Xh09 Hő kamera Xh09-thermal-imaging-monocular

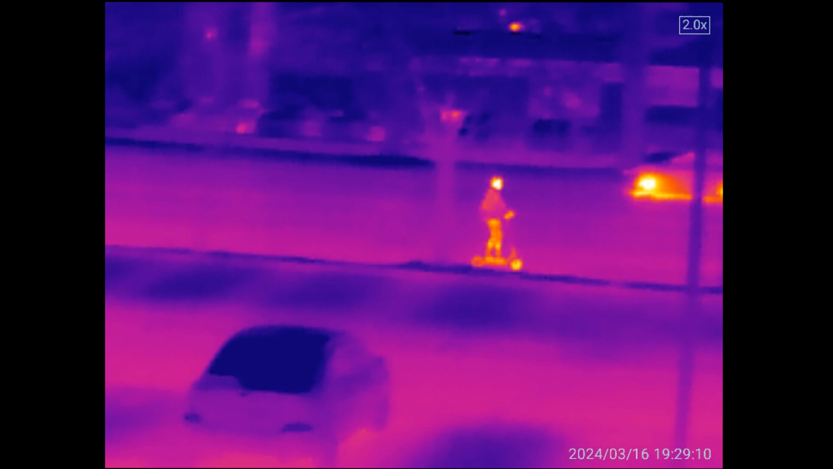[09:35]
A képfrissítés az meg, hát megint csak.
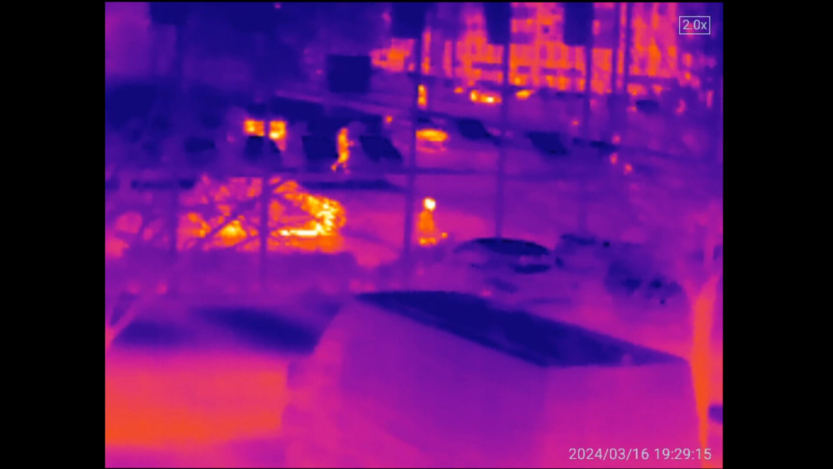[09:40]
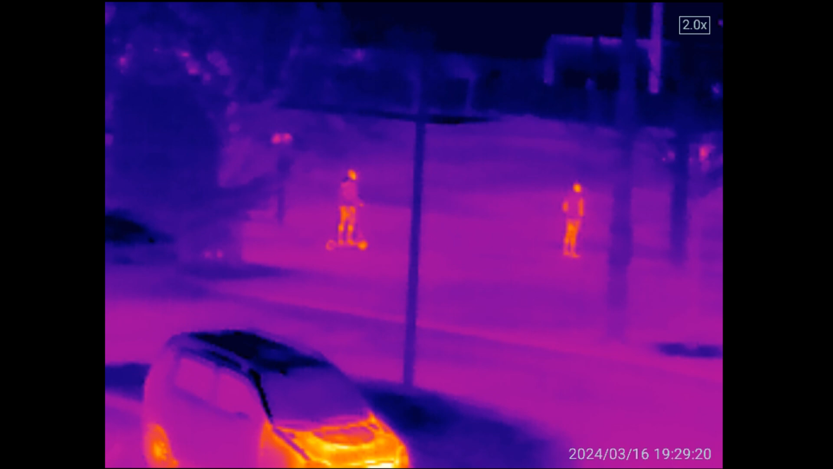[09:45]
Ugye ez az egyik módunk.
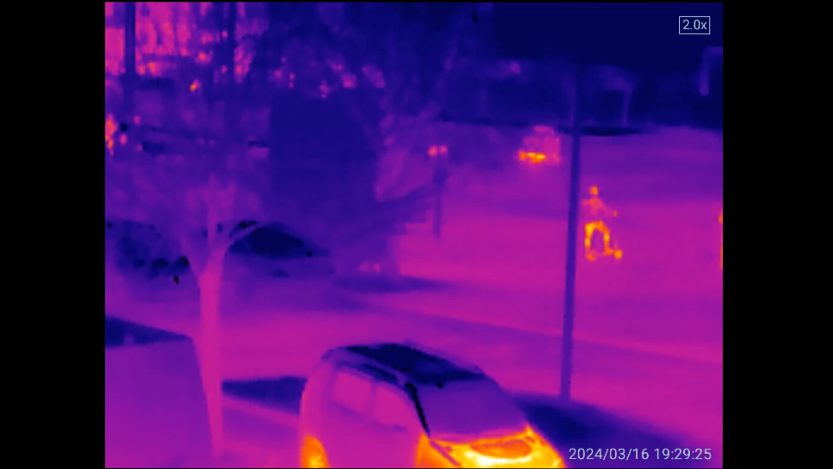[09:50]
Nézzük a másikat, amikor segít nekünk kirajzolni az alakok, tárgyaknak a pontosabb formáját.
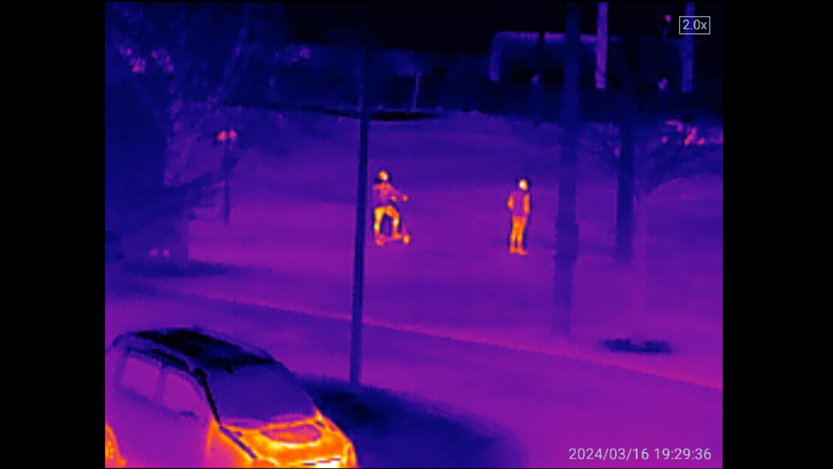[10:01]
Ilyenkor kicsit, mintha szaggatósabb lenne szemre.
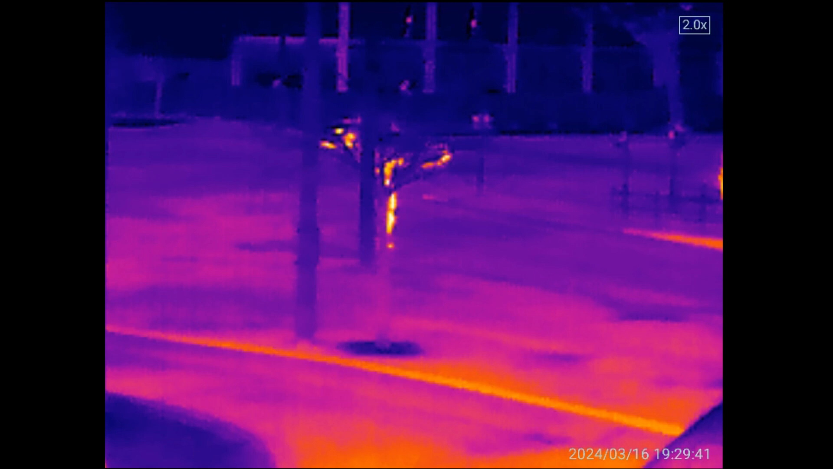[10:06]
Viszont cserébe élesebb lesz a kép.
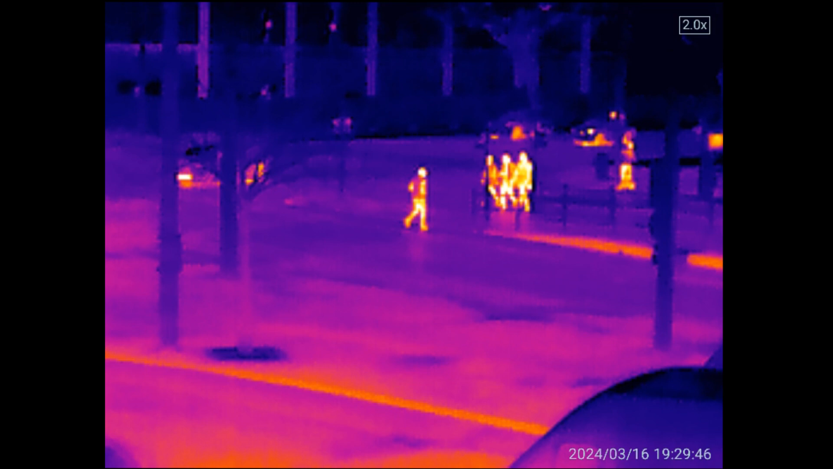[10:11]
És természetesen van a ninja mode, amikor csak a kiemelt pontokat rajzolja ki nekünk. Tehát nem rajzol ki minden egyes fát feleslegesen,
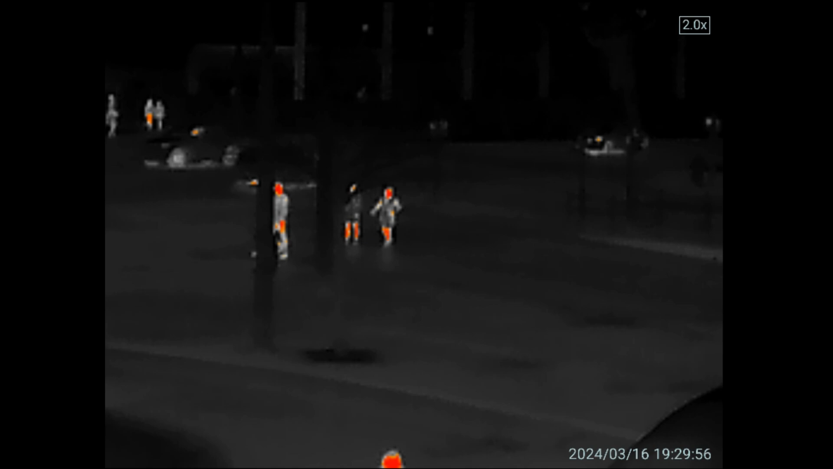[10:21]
hanem tényleg csak valamilyen melegebb tárgyat, vagy élőlényt alapvetően.
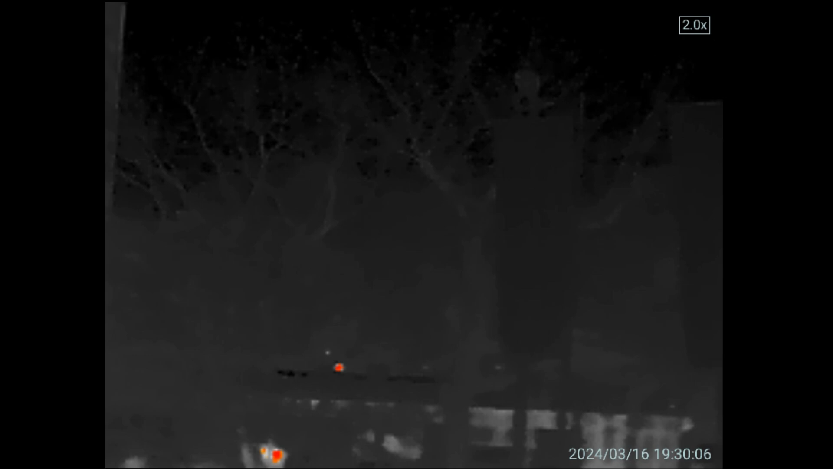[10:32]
Mondjuk így ninja mode-ba egyébként, már a házak már nem világítanak. Alapvetően.
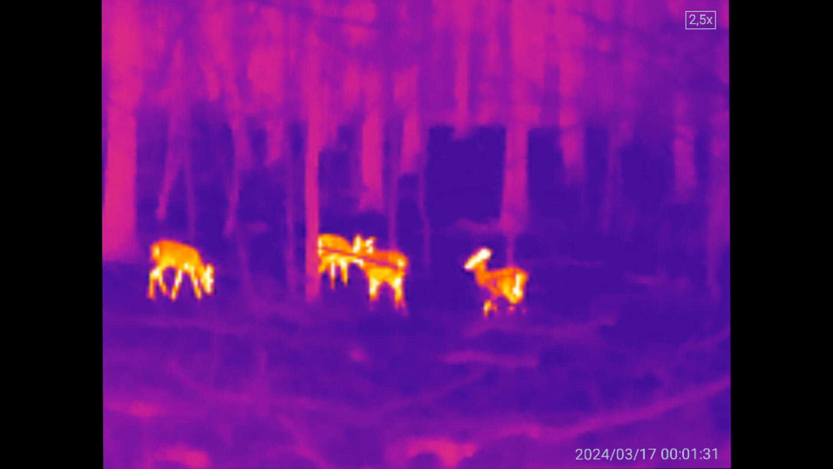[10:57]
Az a nagy helyzet, a kiszállók, ezek azonnal öt kilométerre elfutnak.
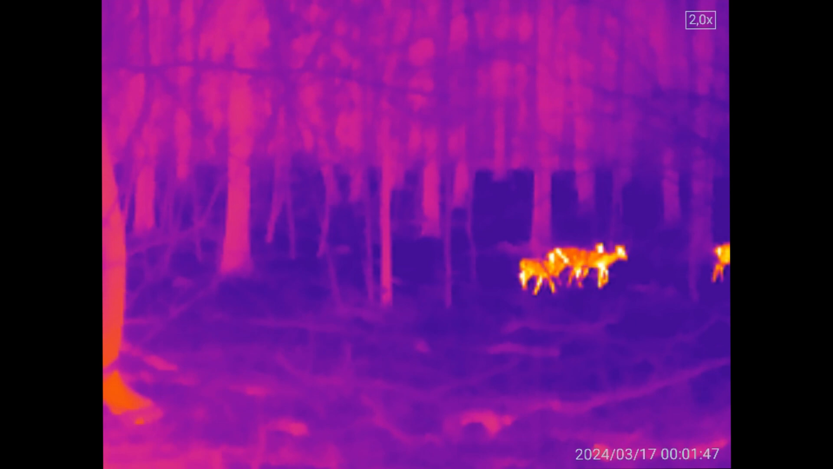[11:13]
De megdöbbentő, hogy mennyire durván látszanak.
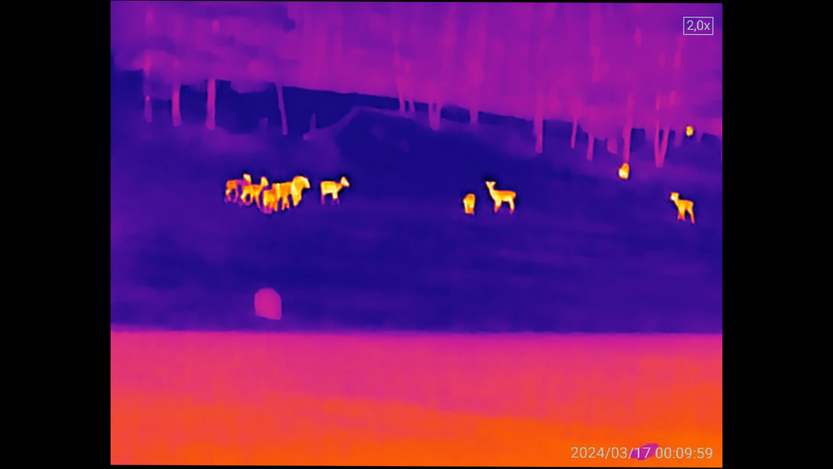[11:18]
Itt előttem van egy kis tisztás,
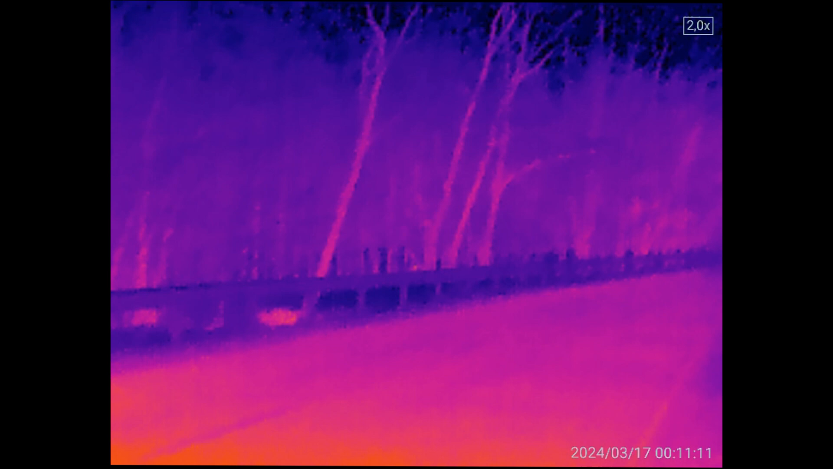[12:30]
Egyébként az ember azt hinné, hogy sötétben semmit nem látni.
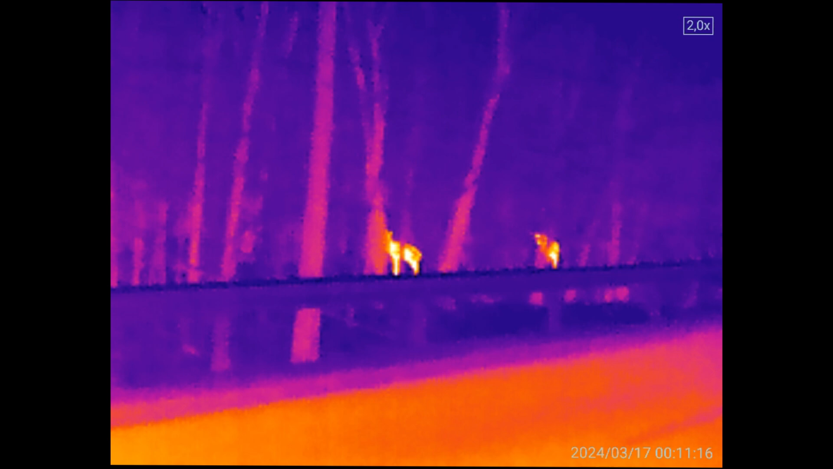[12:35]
Hát alapvetően, eme vadállatokat nem látom, az biztos, szabad szemmel.
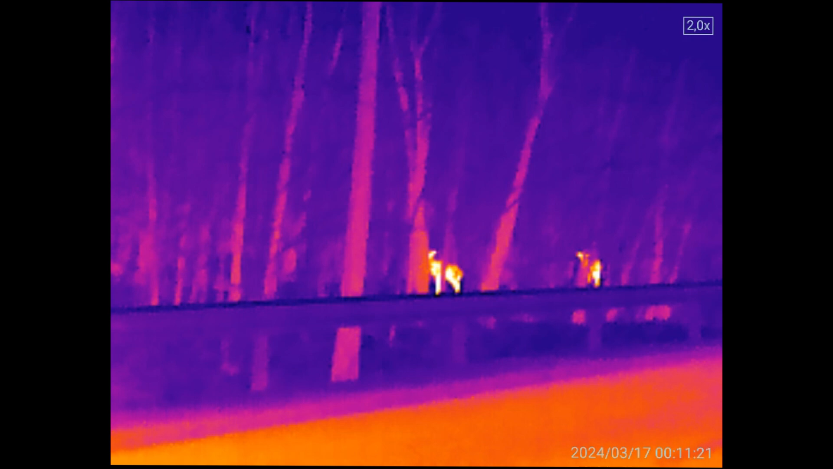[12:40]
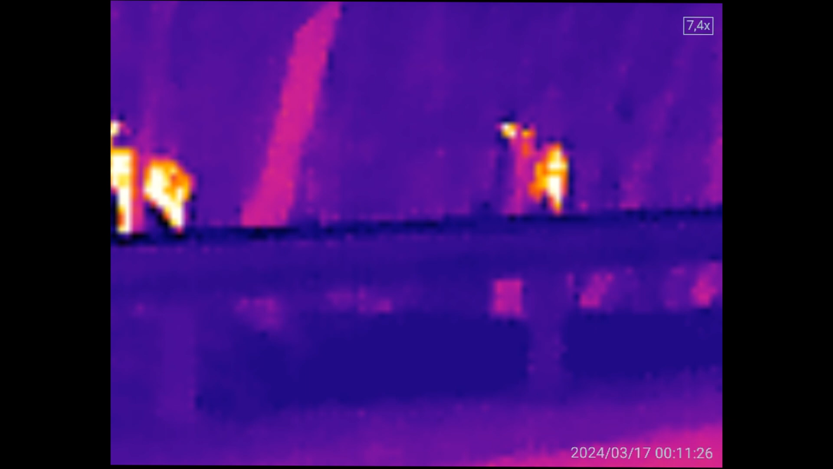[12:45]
De az óromra azért nem esek attól függetlenül, hogy nincs sem holdfény.
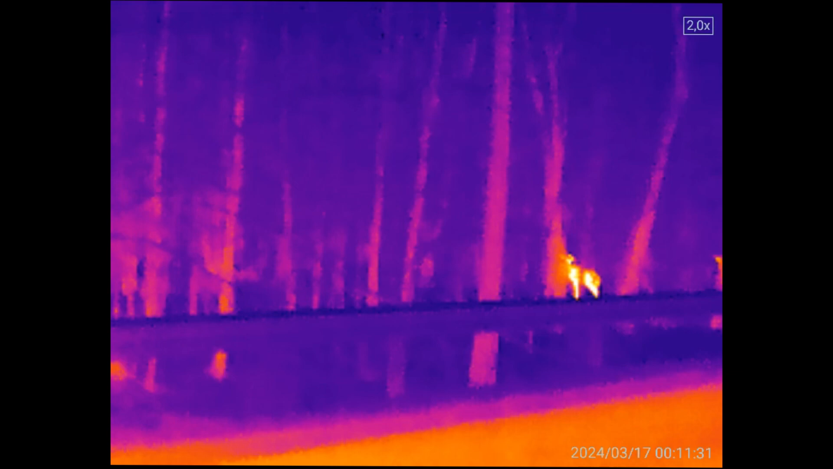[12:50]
Sem nem csillagos az ég, hanem teljesen felhős. De megdöbbentő, hogy ez a kamera ez
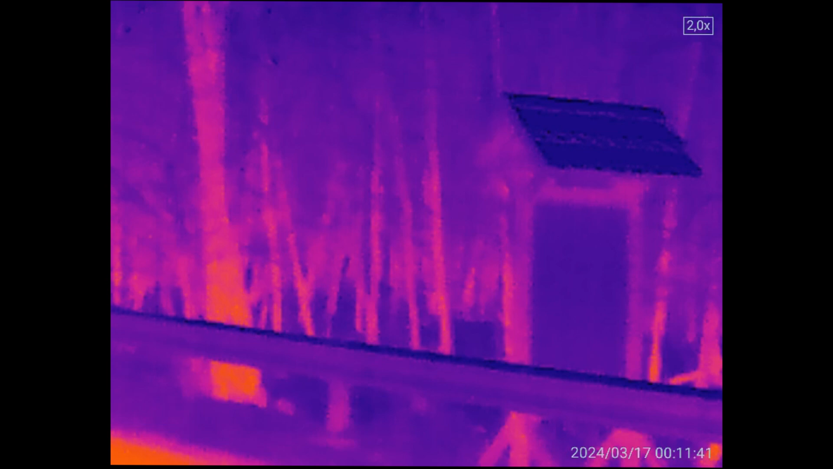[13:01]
milyen részletességével tudja megmutatni a környéket.
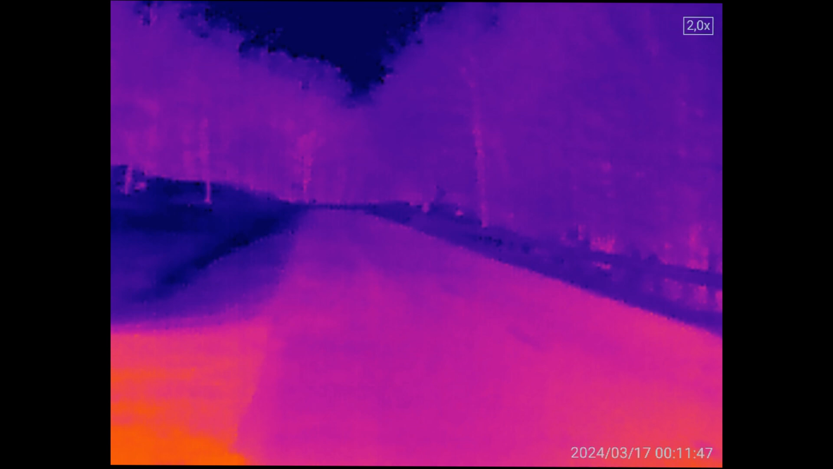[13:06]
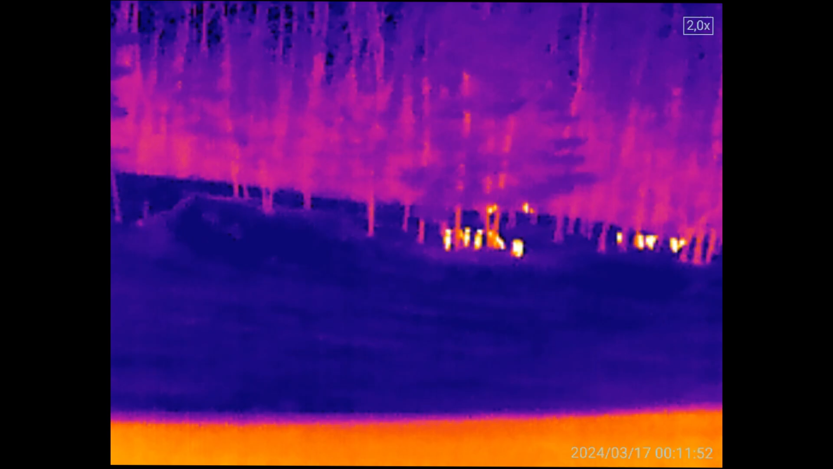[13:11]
Összességében egy nagyon komoly kis eszközről beszélünk, és hangsúlyozom, kis eszköz,